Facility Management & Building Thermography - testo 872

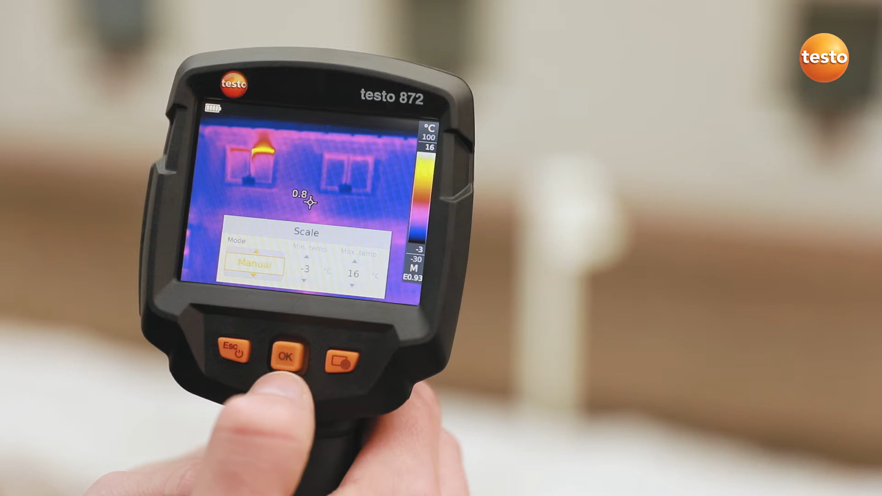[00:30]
You can set the scale of the thermal image automatically, manually or with the Testo Scale Assist function. The Testo Scale Assist makes it easier for you to inspect facades and walls, indoor and out.
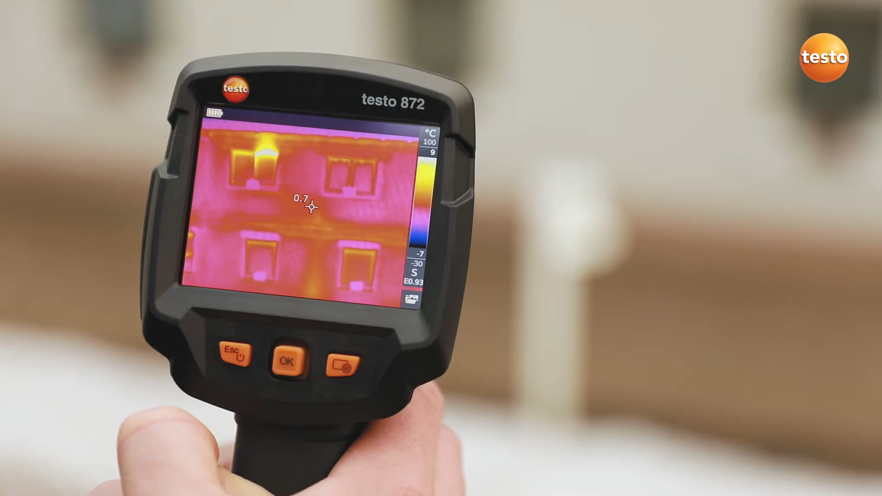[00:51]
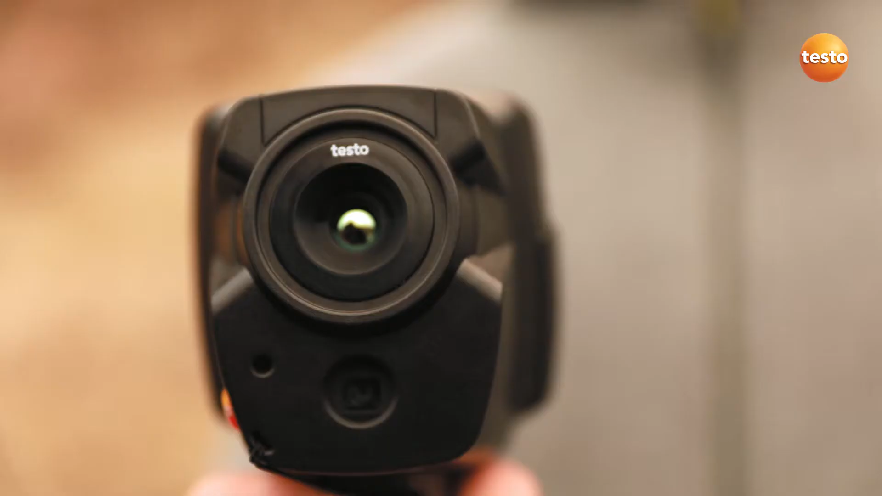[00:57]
Let's see which faults we can identify with Testo 872 on the facade of this building.
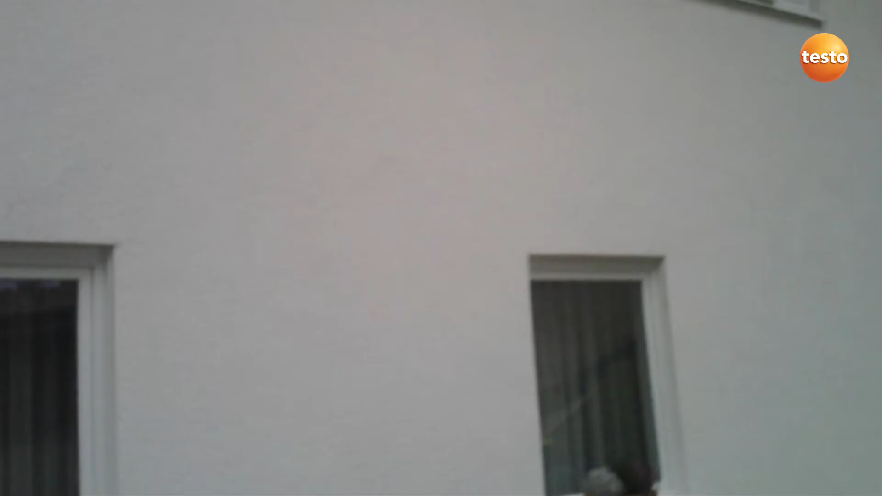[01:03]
A cold bridge along the hole of the intermediate floor.
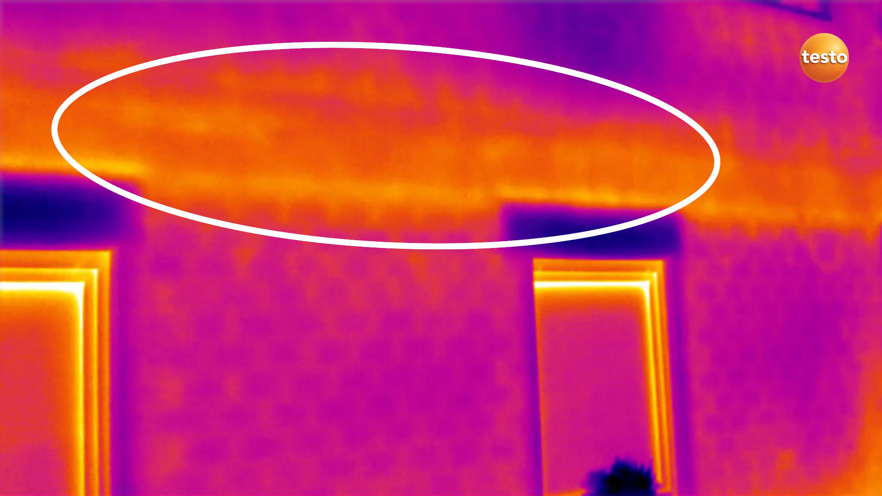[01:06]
The badly insulated riser of a radiator.
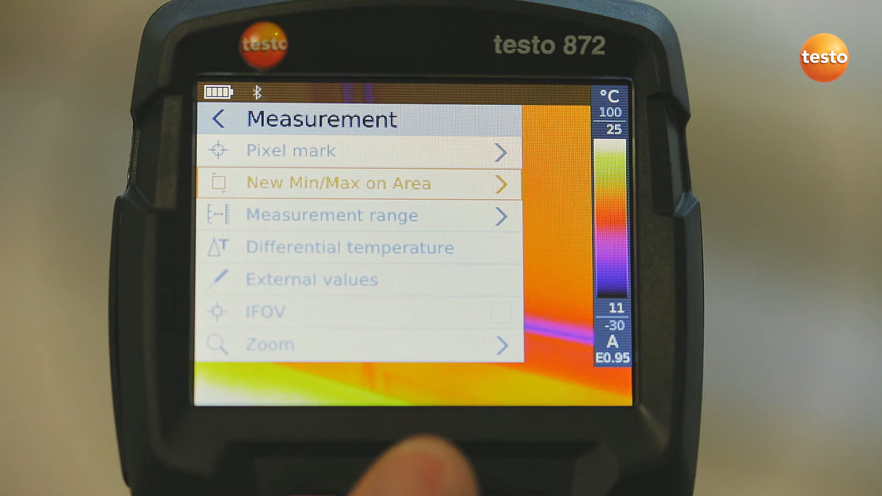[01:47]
measured with the thermohygrometer Testo 605i into the image.